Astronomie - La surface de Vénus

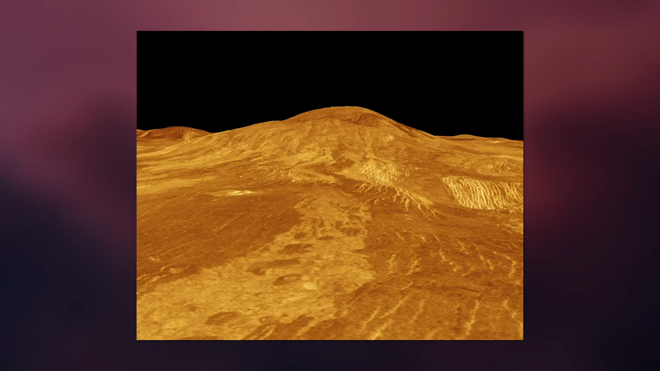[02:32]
Le plus grand volcan individuel de Vénus, appelé Sifmons, mesure 500 km de diamètre et 3 km de haut. Plus large, mais plus bas que le volcan hawaïen Monaloa. A son sommet se trouve un cratère volcanique ou caldera d'environ 40 km de diamètre et ses pentes montrent des coulées de lave s'étendant jusqu'à 500 km de long. Des milliers de petits volcans parsèment la surface jusqu'à la limite de visibilité des images de Magellan qui correspondent à des cônes ou à des dômes de la taille d'un parking de centre commercial.
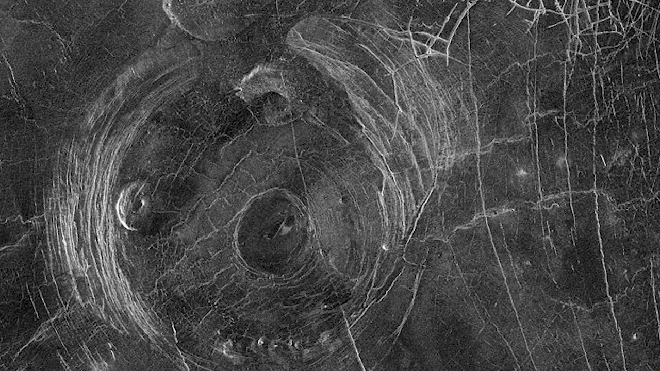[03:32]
appelées coronae, de compression de la croûte. Et les deux sont maintenus par des forces continues de convection du manteau.